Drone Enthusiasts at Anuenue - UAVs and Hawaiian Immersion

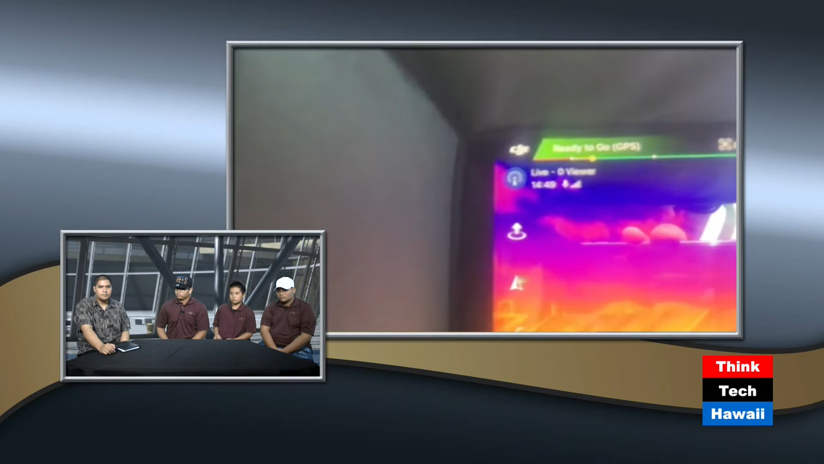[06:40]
But on the one on the far right, you see an area that's starting to turn into a bit of a hot spot. And, you know, what we're looking for out here